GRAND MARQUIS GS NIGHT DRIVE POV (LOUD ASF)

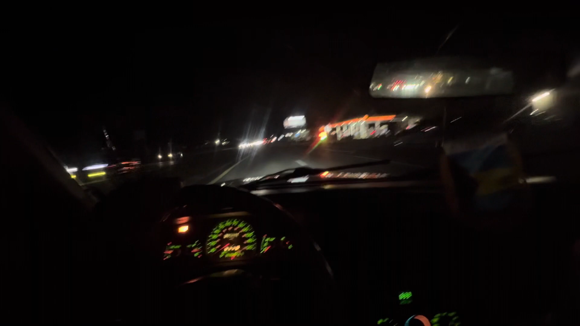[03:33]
Back there, he has no light. Well, he has only one headlight, man. Come on, buddy. What are you doing?